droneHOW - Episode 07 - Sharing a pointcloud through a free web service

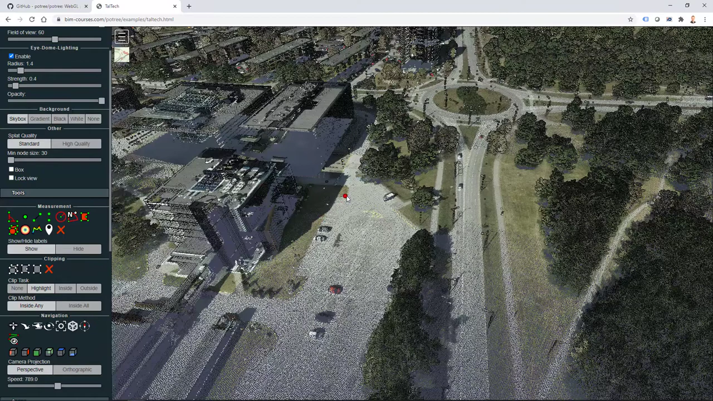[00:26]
In this video we are using open source one but before
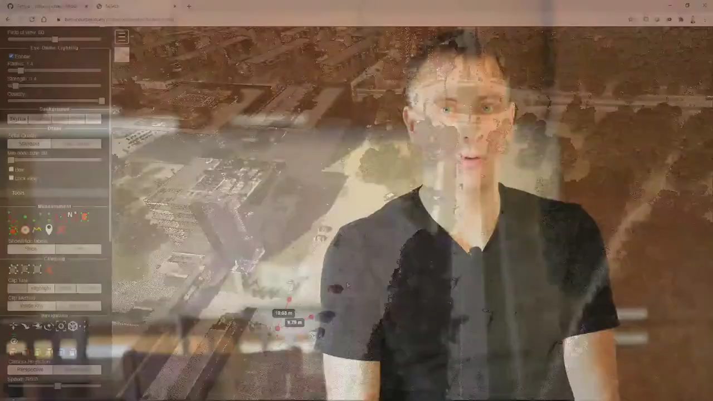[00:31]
we can actually upload a point cloud to some kind of a verb service we need to have one. So how to get a point cloud?
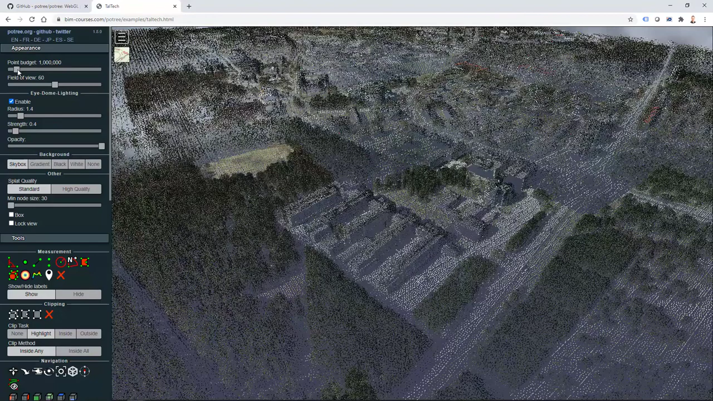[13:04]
it's really easy to have it for example I can also go to my appearance section and use point budget in that way I have lots of more points visible
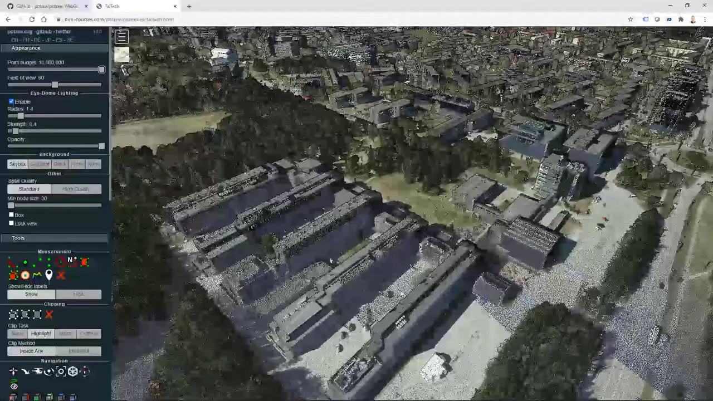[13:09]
on screen and then I can use different tools that are available through portrait for example I can pick coordinate I can pick a distance like so it's
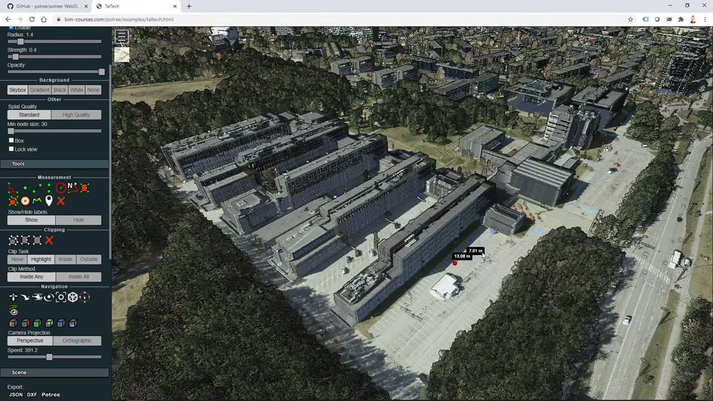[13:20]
in meters I can do right click to cancel it out I can pick area like so just picking those points and then right click again I can zoom
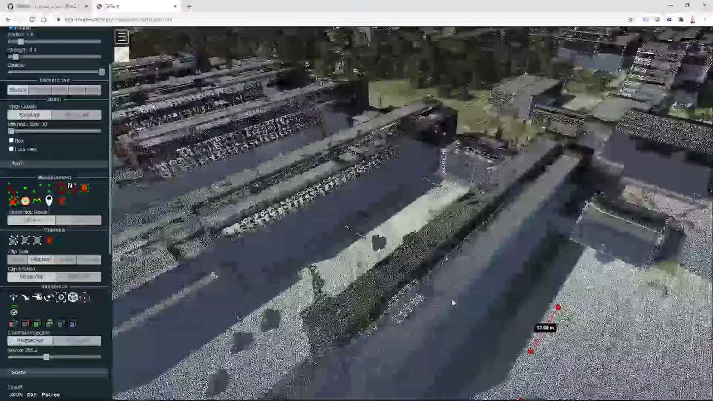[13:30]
in and
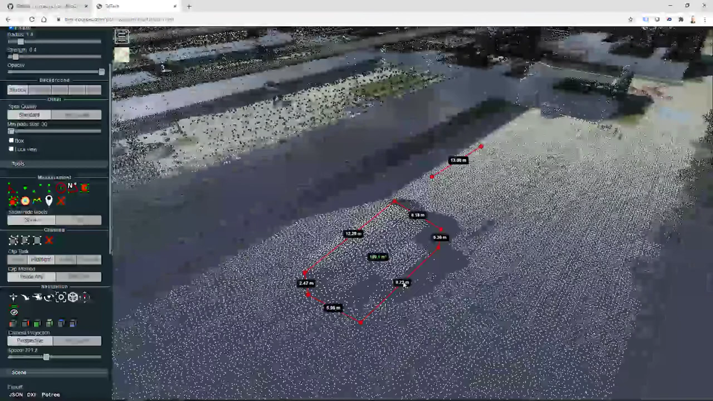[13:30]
see square meters I can do simple volume calculations but I can
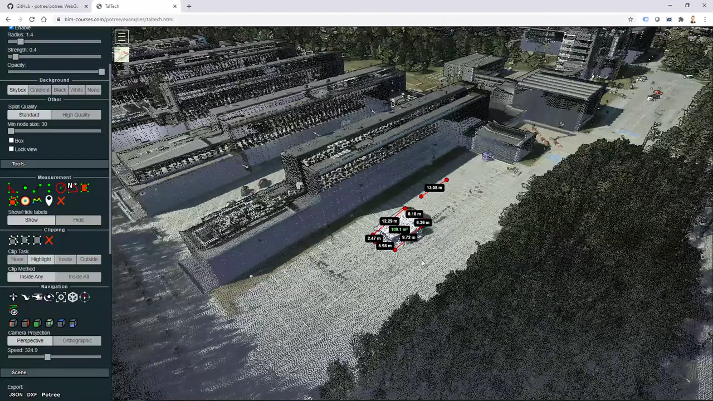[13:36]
also use cross section tool height profile I just
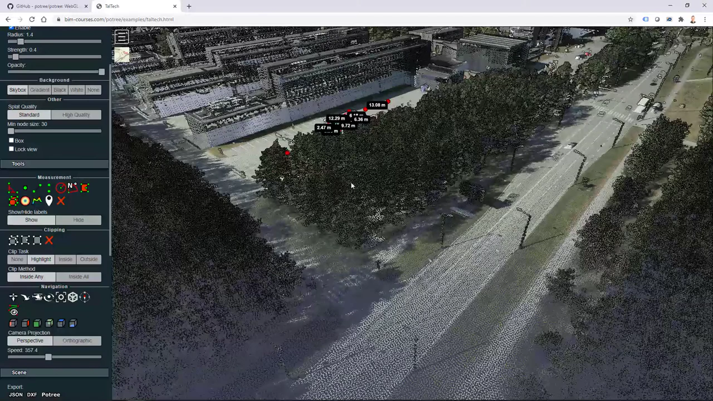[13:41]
hit like so across the street maybe like so right click again and if I scroll down I can now see my cross section in to the profile
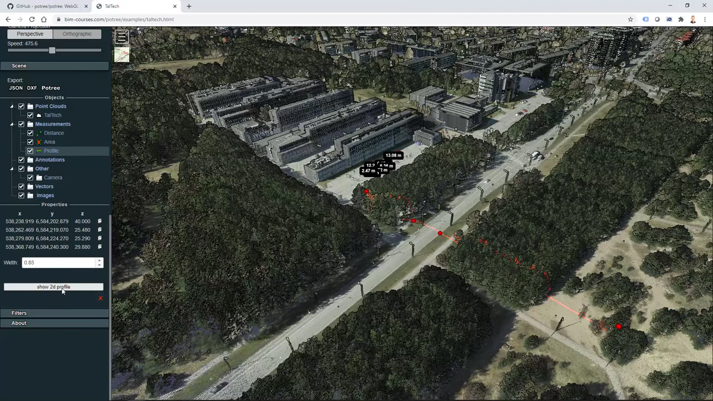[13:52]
view just hitting this button it will be loaded up and the density
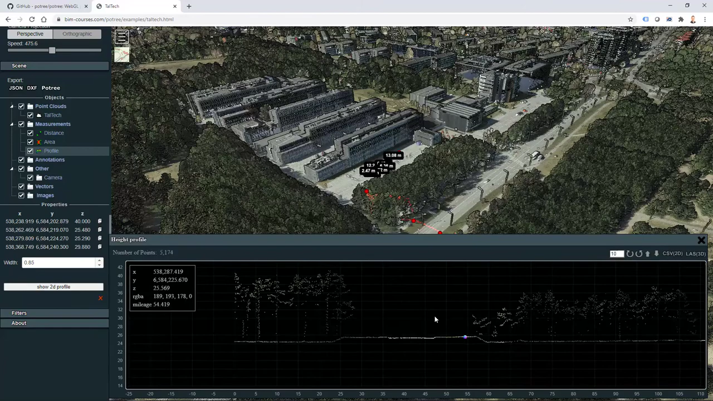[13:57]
of point cloud is also visible in here and once I move along my profile I can also see a dot appear in appropriate location I can export this data out to use for later studies in simple 2d file csv file I can also see those coordinates in here in property section but there are loads of other possibilities that you can use with portrait
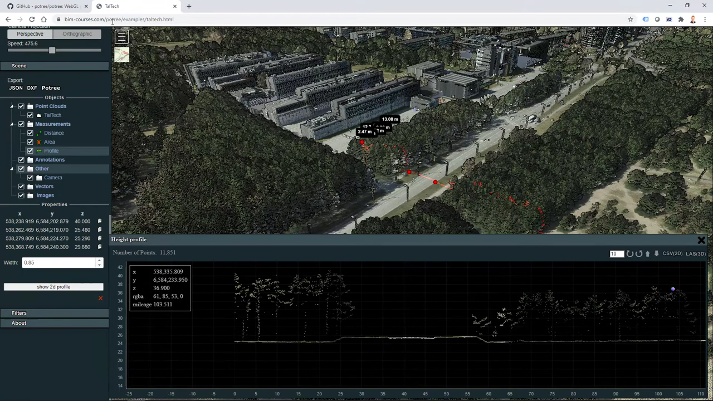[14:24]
so I close this down for example you can combine meshes and point clouds you can also include